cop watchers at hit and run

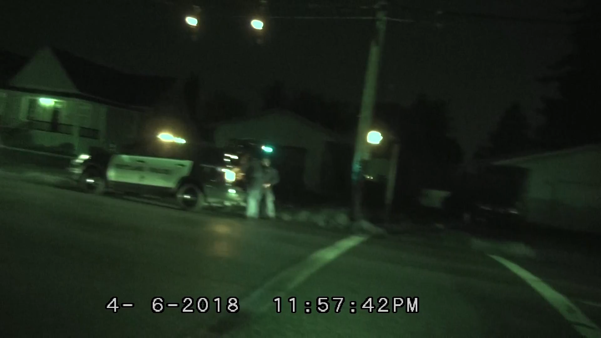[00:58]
they're waiting for a toe But so, but did they catch her? No
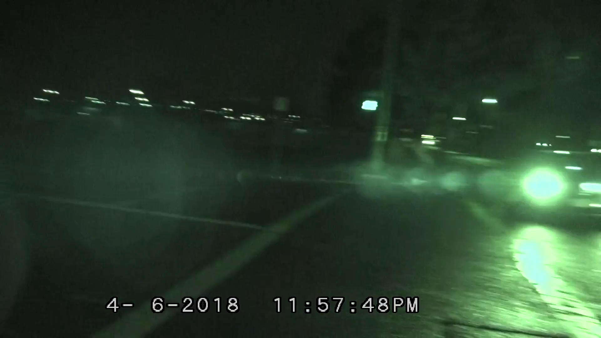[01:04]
Boy, how far can she run, man? Get a dog This sounds like a good chance for a dog track, I love filming those calls